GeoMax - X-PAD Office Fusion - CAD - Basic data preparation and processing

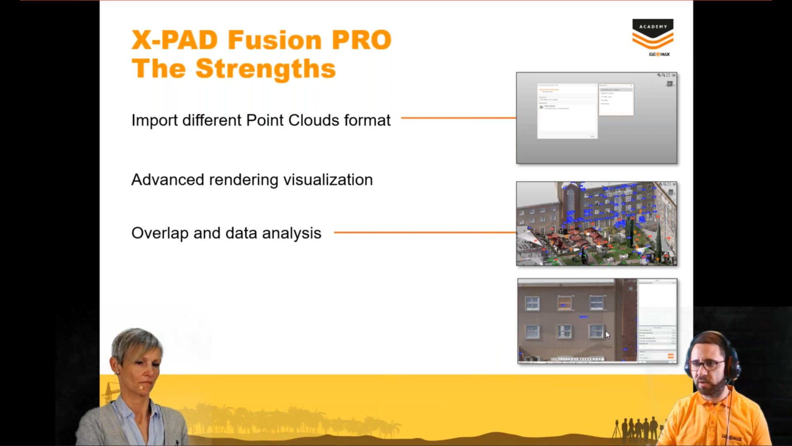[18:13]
Overlap it, for example, on the GMSS, TPS, but also in the file, in case you have also the topo version. And from here, we can use all the tools that we have already seen. Like, for example, checking the area for the windows, checking the area for the facade. And analyze also the other data. Okay. Here we have just a resume about the things that we have already seen.